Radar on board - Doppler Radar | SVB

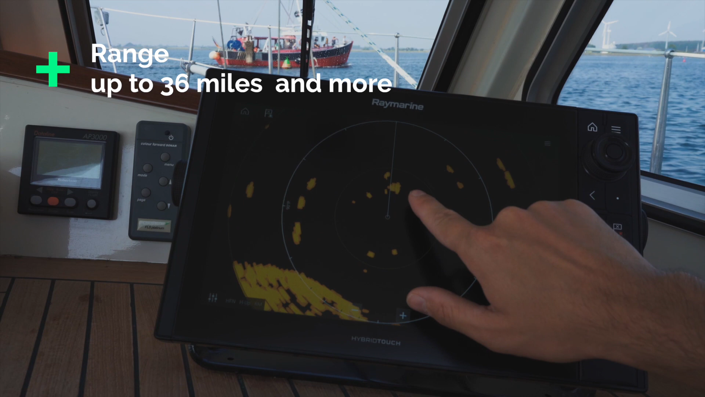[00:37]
The latest radar technology will achieve ranges of up to 36 miles and more.
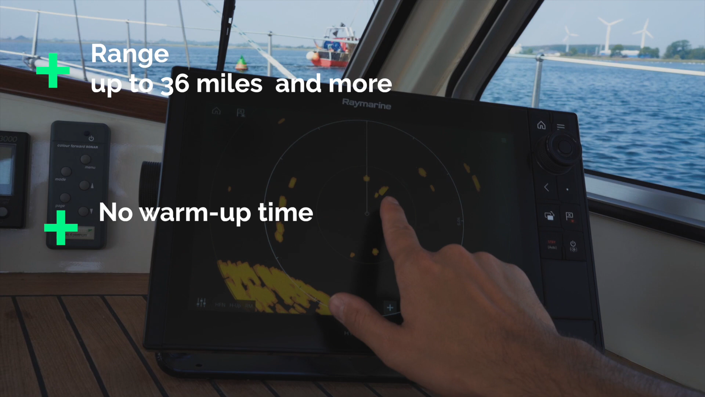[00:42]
Furthermore, these antennas are ready for use immediately and do not require any warm-up time as was the case with older radar systems.
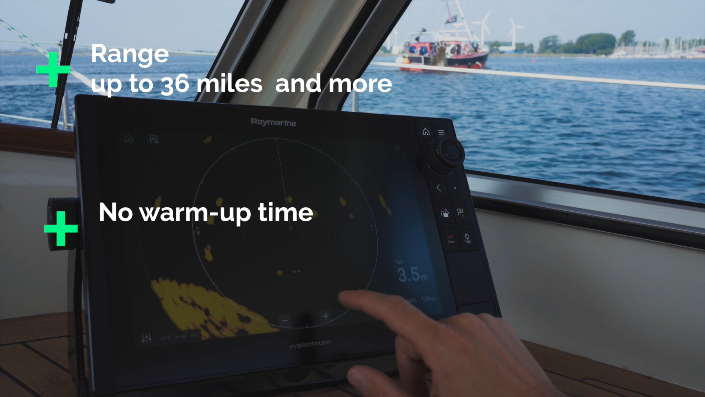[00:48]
If you are thinking about upgrading your existing radar system or installing a completely new one, you should certainly consider the new Doppler technology.
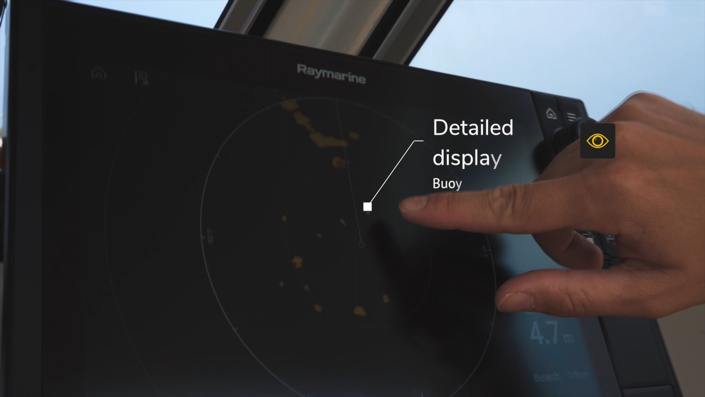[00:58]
However, it is important that your multifunction device fully supports Doppler radar technology.
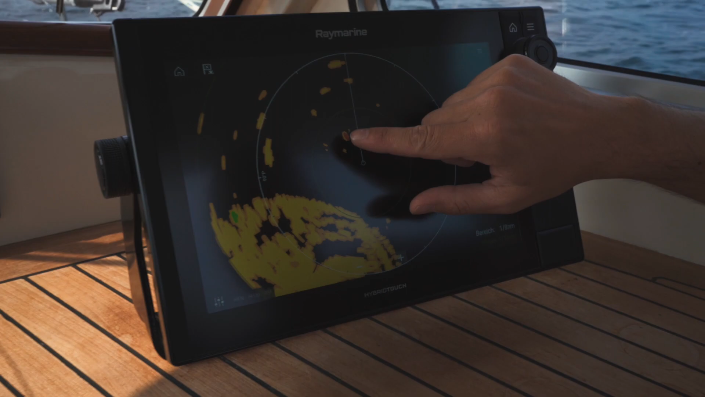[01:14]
the echo is colored red, or if it is moving away from you.
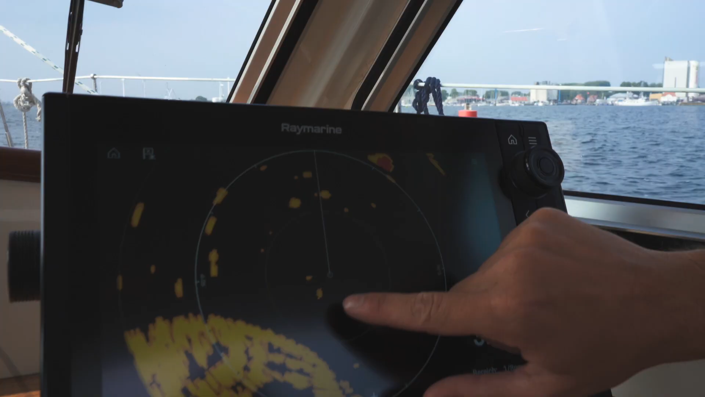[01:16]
In this case, the echo is displayed in green.
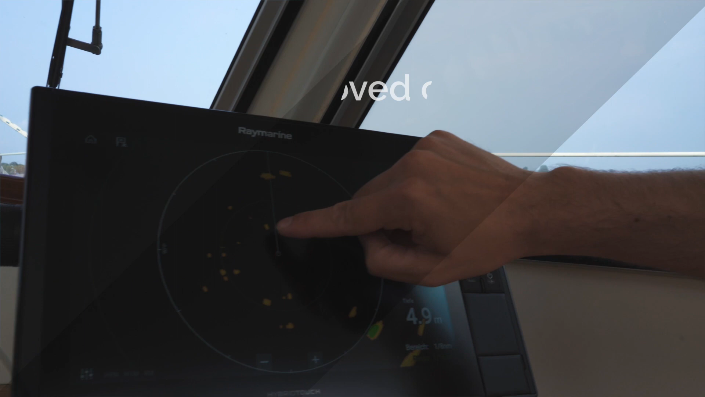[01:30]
This makes it easy to identify even comparatively small targets such as buoys or kayakers.